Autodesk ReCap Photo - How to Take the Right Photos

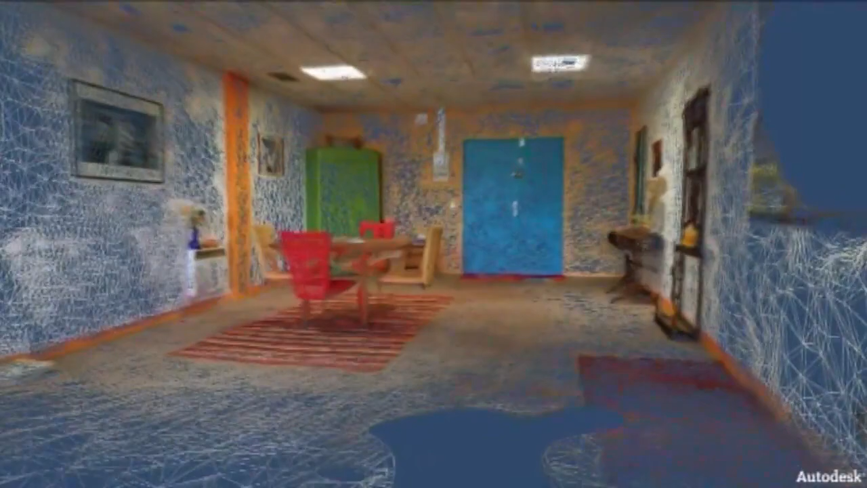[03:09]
Recap Photo will then compute the 3D geometry of your room.
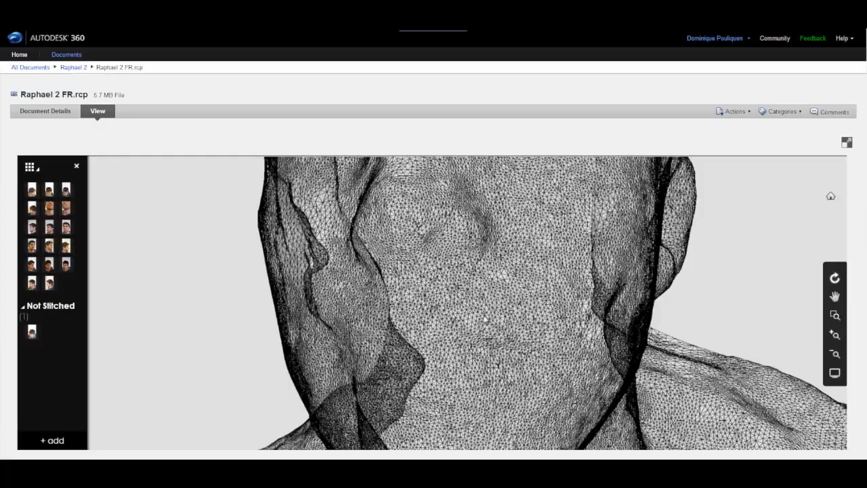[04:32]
You'll get a photorealistic 3D model of the person that you can also preview on Autodesk 360 or edit after you've downloaded the 3D model.
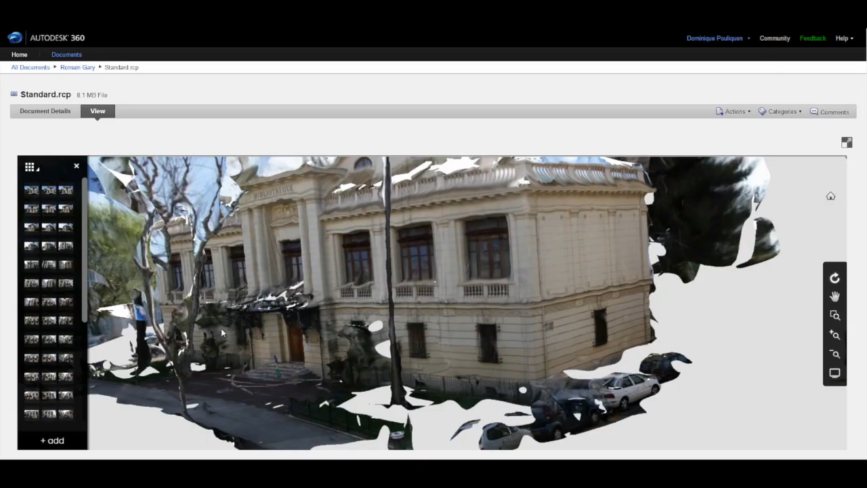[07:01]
You can add close-ups if you want, to get more details and some interesting parts of the building.
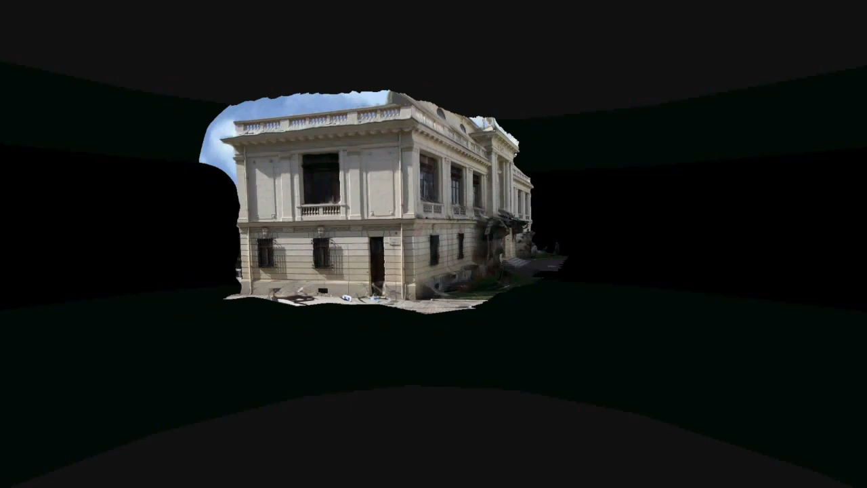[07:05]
In this case, shoot again several pictures around these parts.
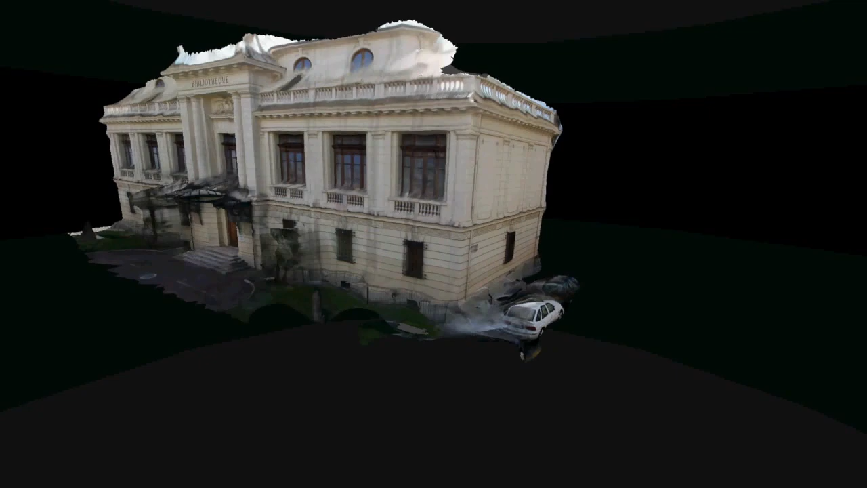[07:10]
The computed 3D geometry will have a higher density in such parts.